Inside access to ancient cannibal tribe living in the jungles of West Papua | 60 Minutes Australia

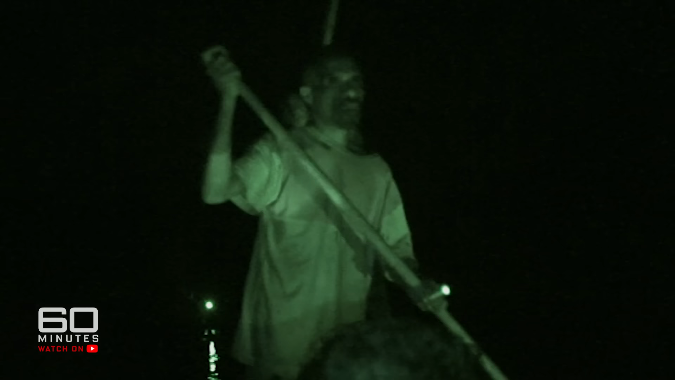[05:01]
We've got a frightening situation right here on the water at the moment.
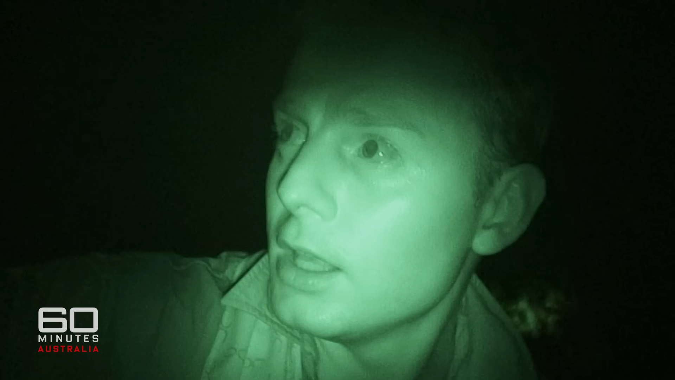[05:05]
There's a tribe that's quite angry, armed with bows and arrows. They've come down to the shoreline, and they're asking us to come onto the land.
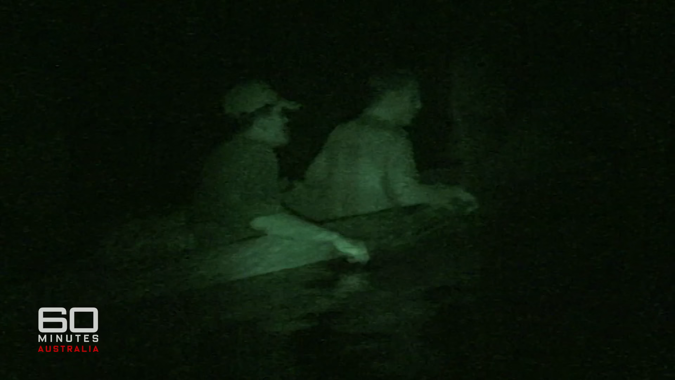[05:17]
They want money, the equivalent of about $50, and we're happy to pay.
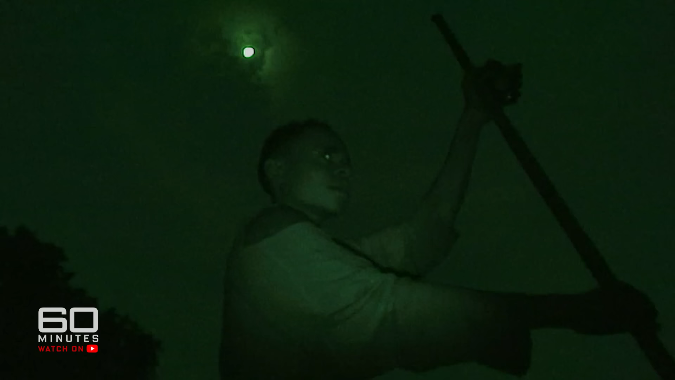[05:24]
But our oarsmen are too terrified to paddle over.
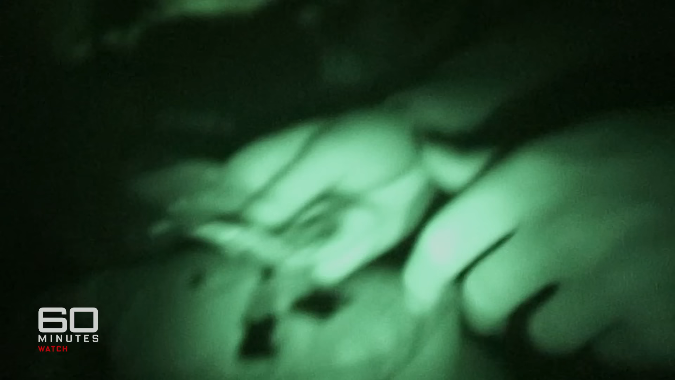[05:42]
OK, well, I've got the money here if they want to collect it. And after a tense few minutes,
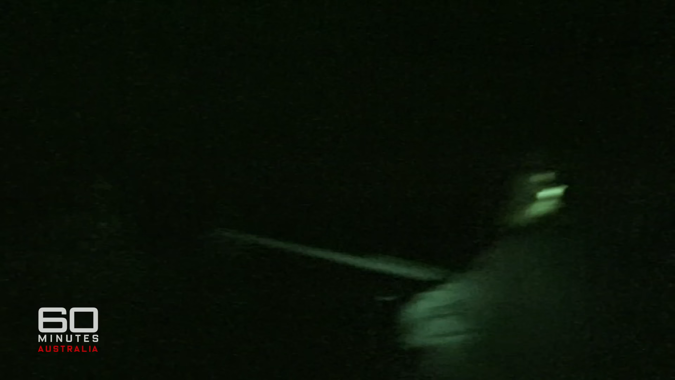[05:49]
leaders of the angry tribe arrive by canoe to collect their ransom.
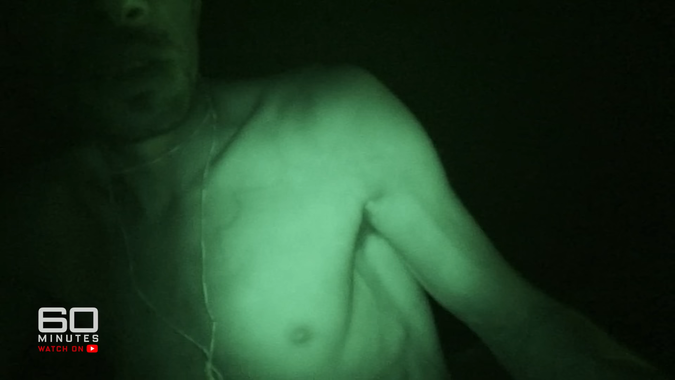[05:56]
We just want to be peaceful, yeah? $350,000, OK?
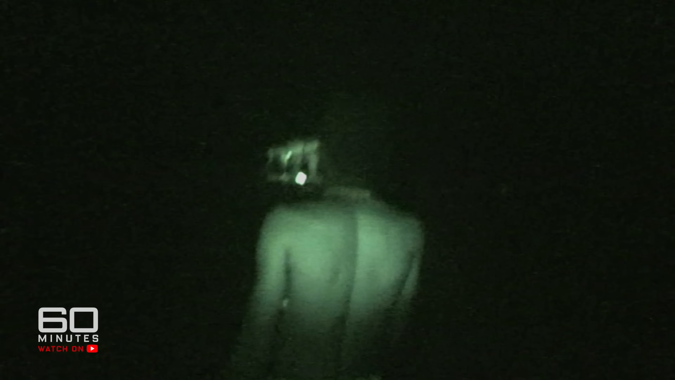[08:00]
He's carrying a black bag. Oh, God. What do you think of that?